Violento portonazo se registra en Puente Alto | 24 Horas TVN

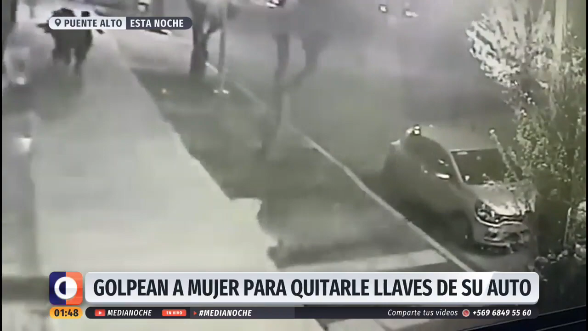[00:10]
donde tres individuos movilizados en un auto marcaron a su víctima quien estaba ingresando a su domicilio después de estacionar su vehículo pero cuando justo la mujer iba a entrar a su domicilio se percató de estos individuos y la siguieron para robar las llaves, pero la botaron al suelo, la heredieron y luego de eso, después que le quitaron las llaves, se robaron el automóvil de la víctima y estos individuos arrancaron del lugar. La víctima tuvo algunas lesiones y ha intensamente buscado también estos individuos por parte de la policía,